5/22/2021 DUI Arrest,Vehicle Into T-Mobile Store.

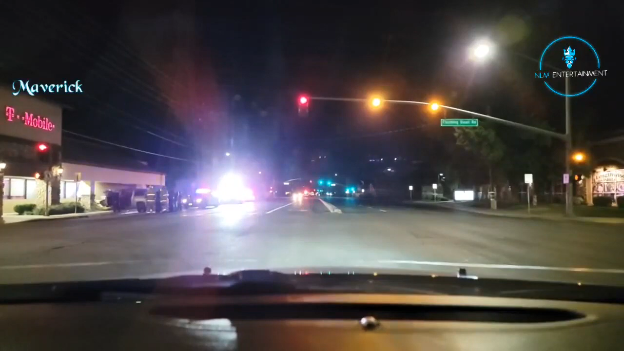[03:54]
Yeah, that's why I don't have to park right here. You can park right there. You can go stand right there on the corner. Shoot. Hell yeah. Go hang on the pillar. Come on, light. Remember, we're Inspector Gadgets now. Hell yeah. They're waiting on a T-Mobile business worker or manager to come and...